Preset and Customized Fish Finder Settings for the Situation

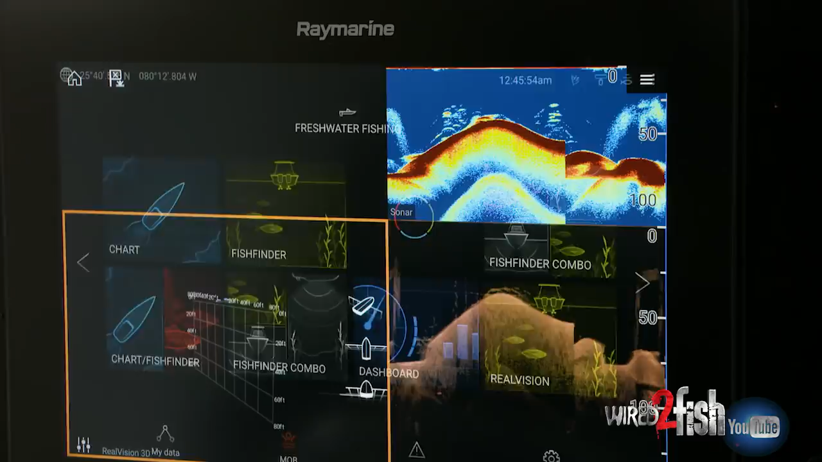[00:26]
So you're not worried about radar. You're not worried about wind conditions and everything else a sailboater would use or an offshore boater would use in saltwater.
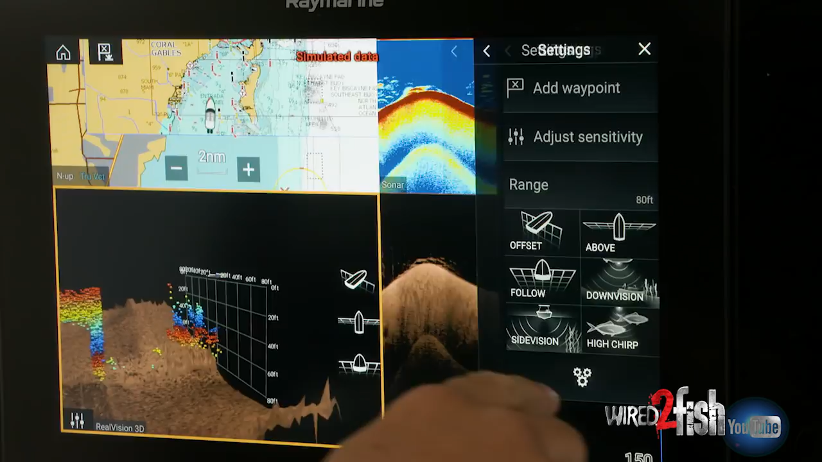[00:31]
It's tailored to freshwater stuff. So this is my personal favorite screen. I have my chart, which is the majority of my screen. I have my chart sonar.
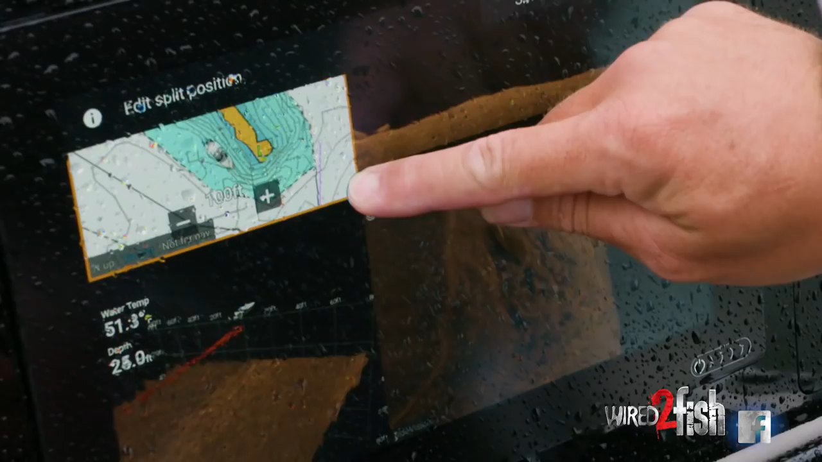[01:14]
On screen: water 51.3°F
Is it on the left port starboard? However you want to say that. So when I get to where I'm going,
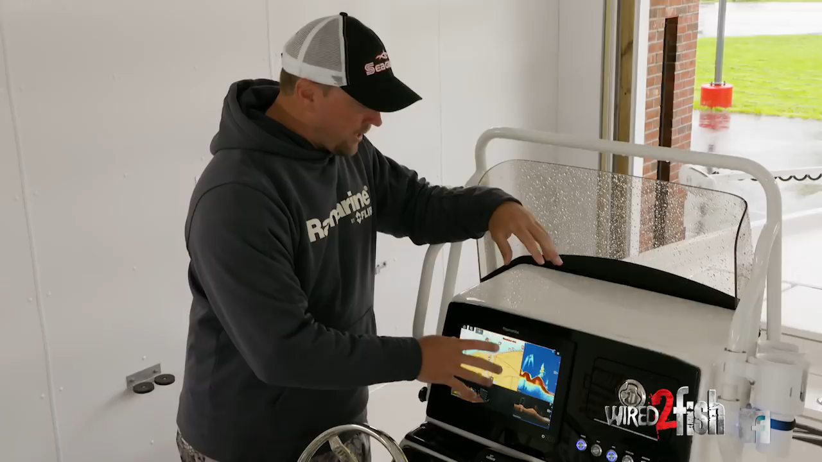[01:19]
I want to take and I want to minimize my map and make my real vision just a little bit bigger so that it can help me discern what I'm looking for.
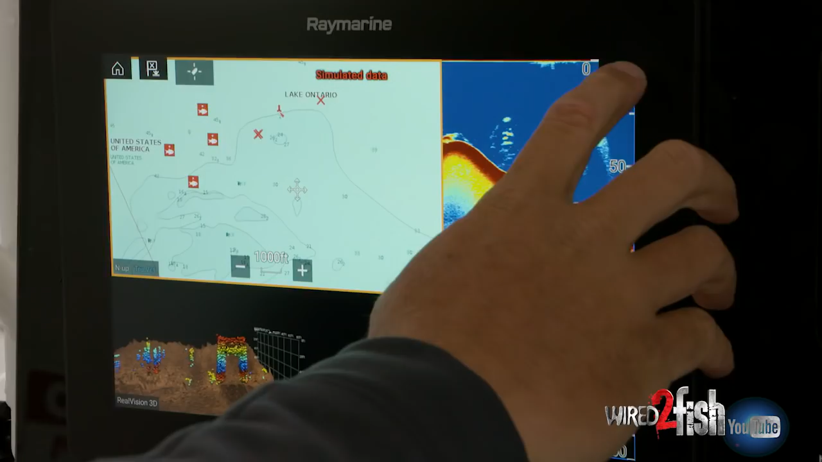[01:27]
So I come into settings,
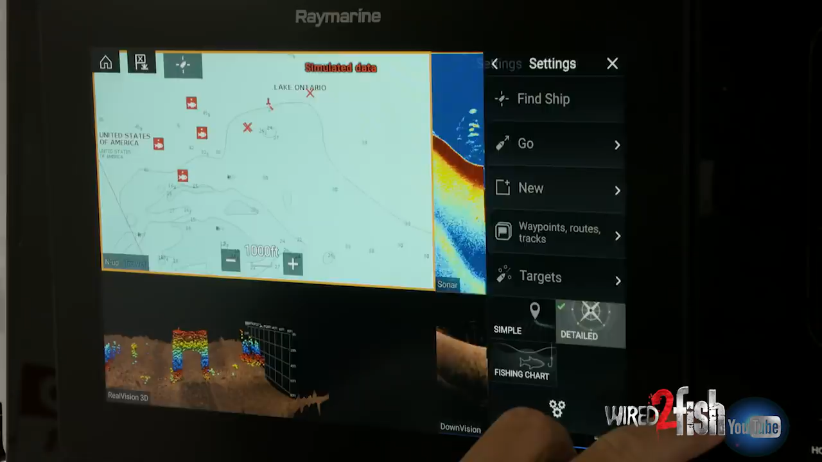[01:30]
go to page settings and change the split ratio. And then I can just drag and drop.
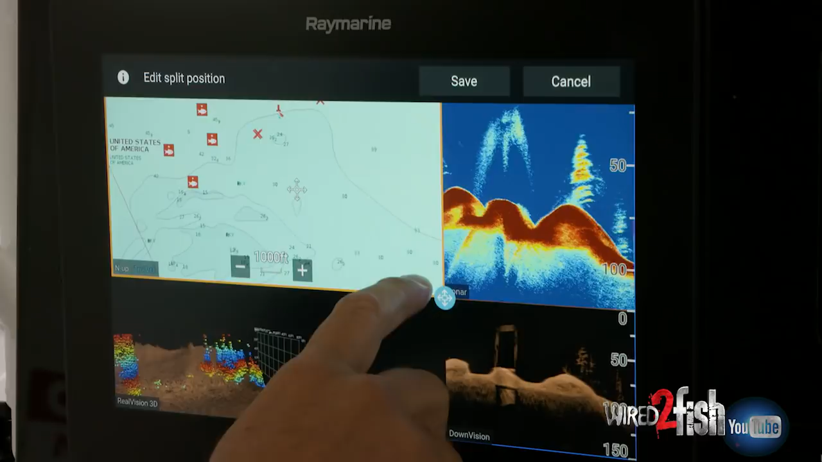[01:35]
So in this case, I want my real vision just a little bit bigger so that I can see my bottom machine better.
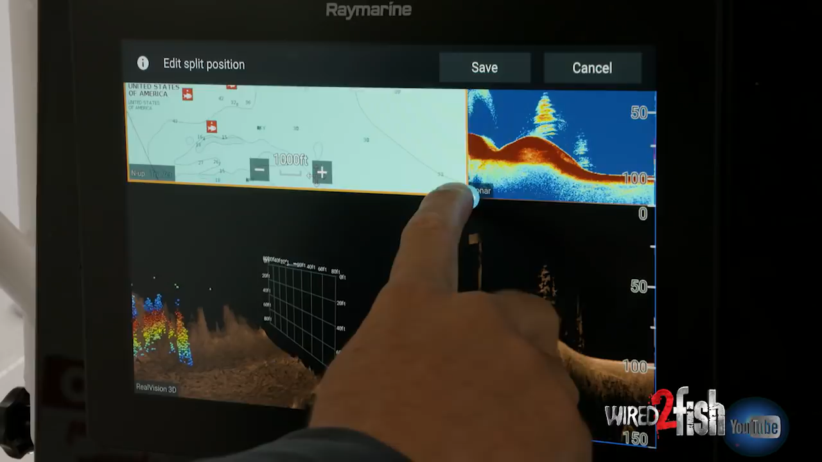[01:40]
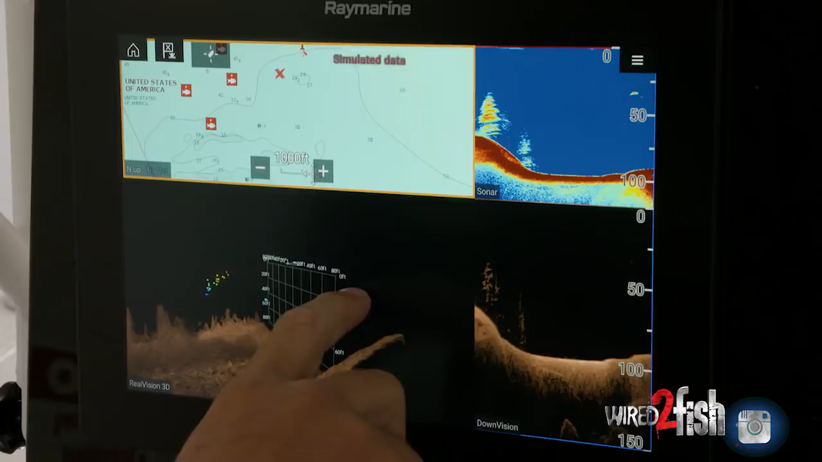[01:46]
Now real vision is your down vision and your side vision combined into one 3D unit. And that's why I like using it because it can tell me
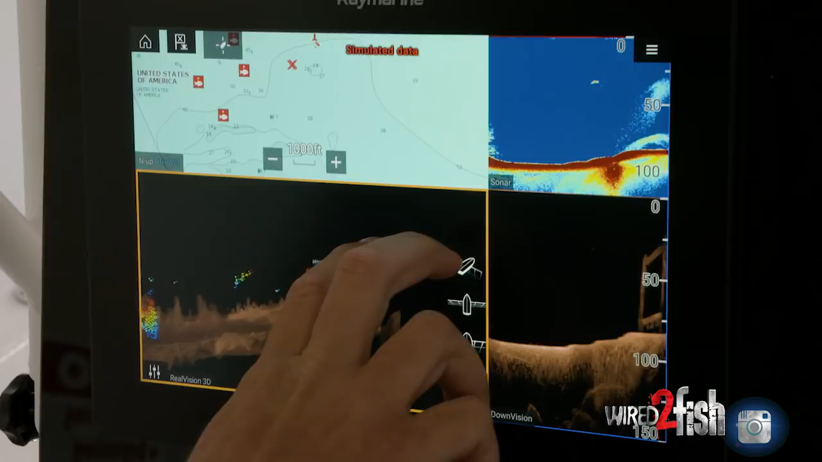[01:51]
what's what and where it is in relation to the boat.
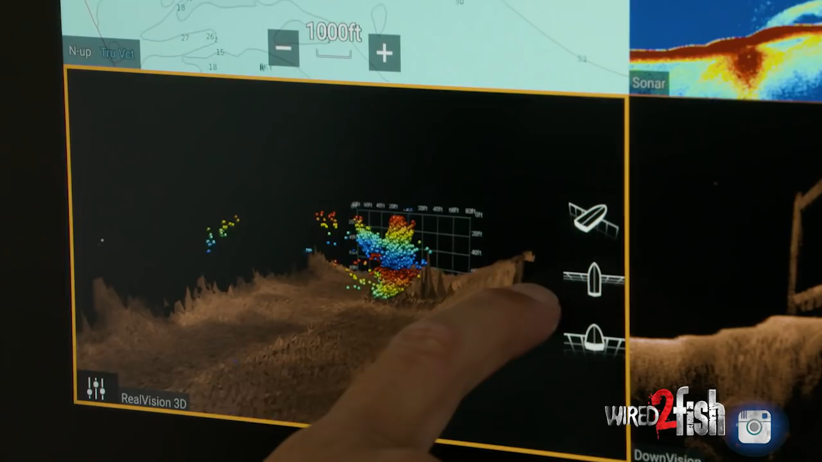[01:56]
So the real vision is color coded red, yellow, blue, depending on how deep it is in the water. It's got nothing to do with how big the fish is.
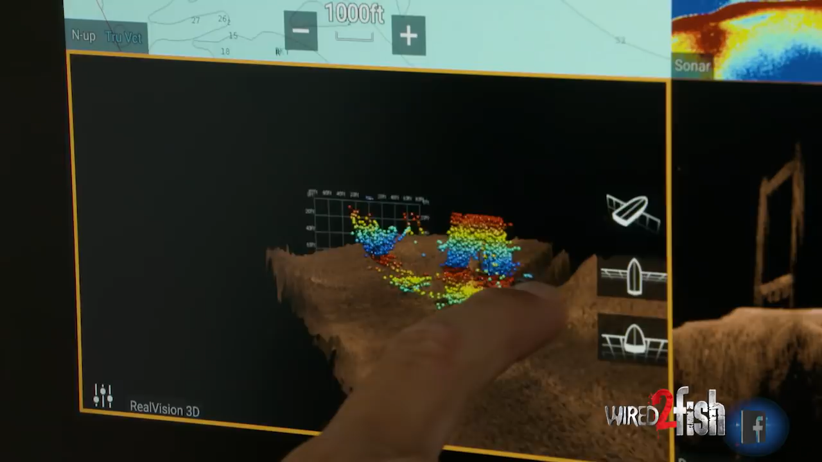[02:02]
It's how deep something goes. That helps me
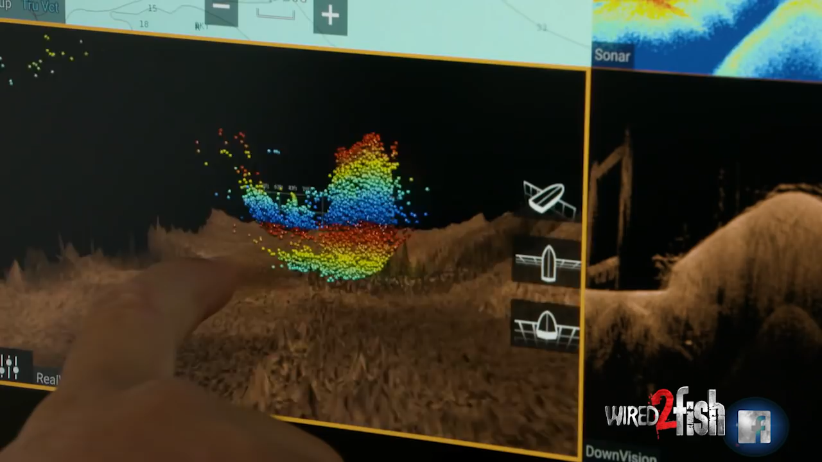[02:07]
understand how tall it is in the water so that I know exactly where I need to fish on it or how I need to set up on the structure to be able to fish.
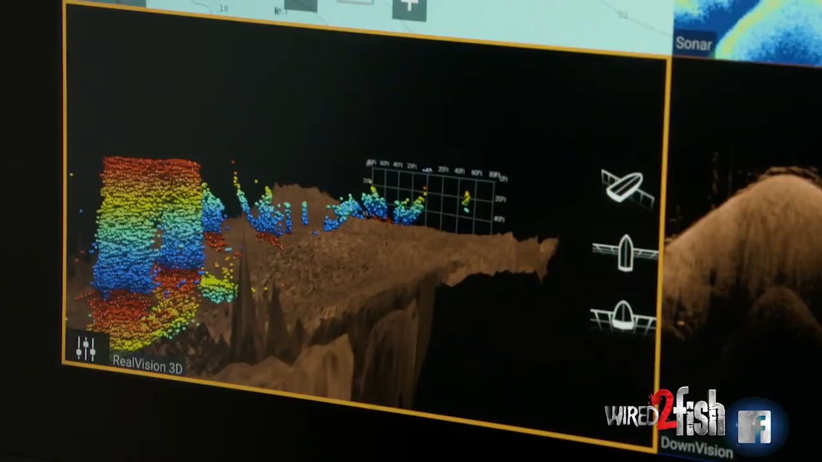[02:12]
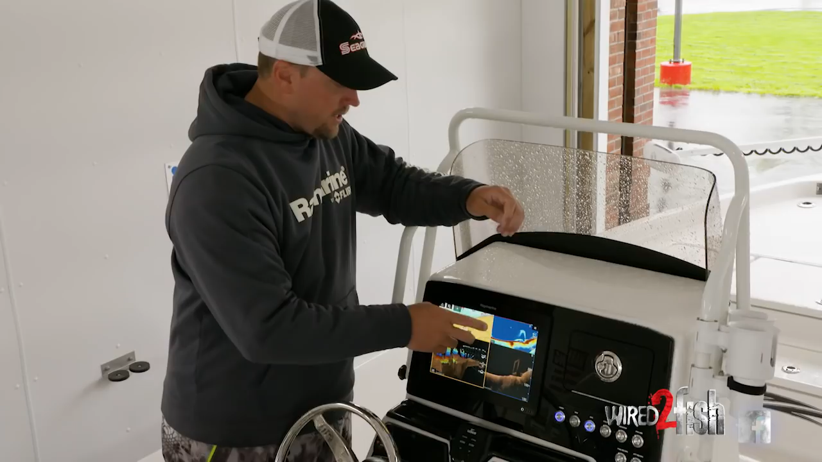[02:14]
So here on this side, I have 2D chirp sonar and I have down vision.
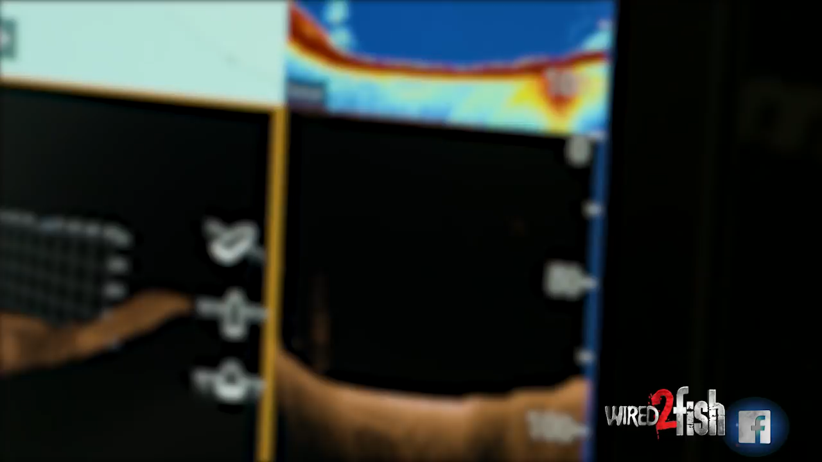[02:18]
I use both of these to compare what I'm looking at so that I know, okay, here it looks like a bait ball down at the bottom.
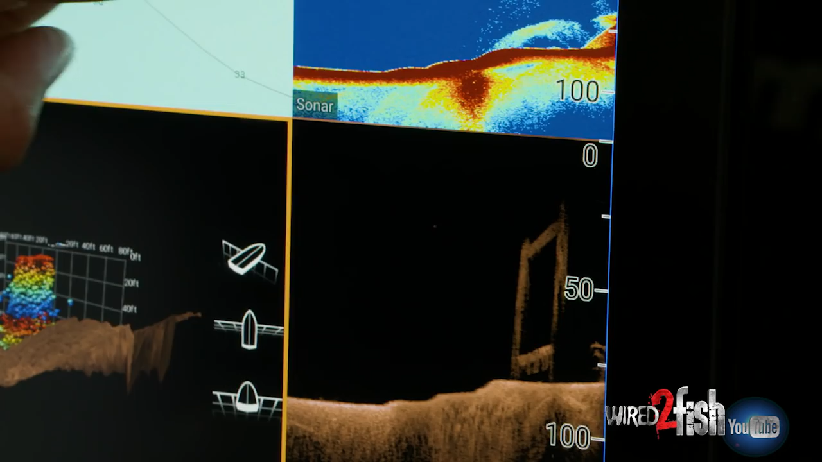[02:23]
It's obviously not a bait ball. It's some kind of structure that comes up.